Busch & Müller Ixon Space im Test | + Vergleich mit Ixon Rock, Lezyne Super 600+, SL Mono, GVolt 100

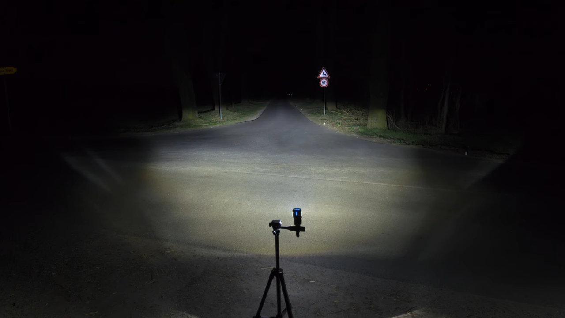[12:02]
Mir gefällt die Ausleuchtung wirklich gut. Zum einen mal, weil sie relativ hell ist. Also wenn man die Helligkeit der ausgeleuchteten Fläche mit vielen anderen Lampen vergleicht, ist sie doch relativ hoch. Auch einigermaßen breit ist die Ausleuchtung und auch durchaus recht gleichmäßig. Nicht perfekt gleichmäßig, also man hat hier zwischen dem vorderen und dem hinteren Teil nach links und rechts solche etwas dunkleren Streifen.
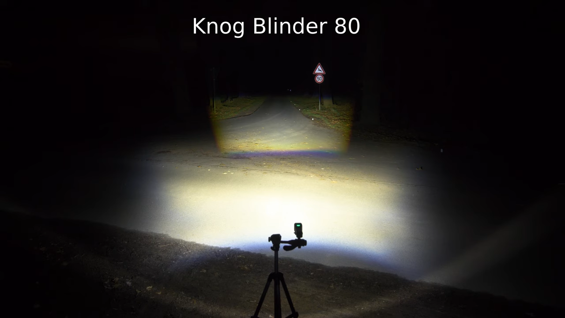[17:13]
Fällt eigentlich echt kaum auf der Unterschied. Und genau das ist mir auch in der Praxis aufgefallen. So einen großen Unterschied macht das nicht. Ist die Ausleuchtung der Blinder 80 oder Blinder 120 jetzt besser als von der X-On Space? Und da würde ich ziemlich klar Nein sagen. Zum einen ist es mal die Breite der Ausleuchtung. Die ist eben ein bisschen schmaler als bei der X-On Space. Aber gut, das muss jetzt nicht unbedingt das Schlimme sein.
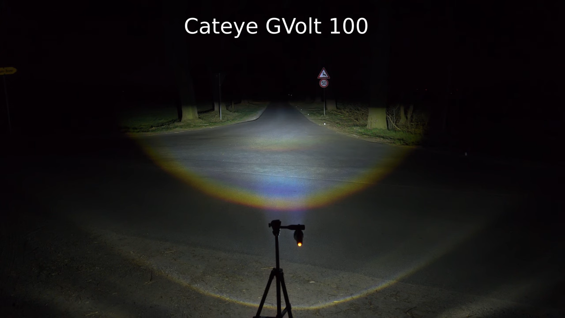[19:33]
Die ist eben im Fernbereich so richtig schön breit. Mal im Vergleich dazu nochmal die X-On Space.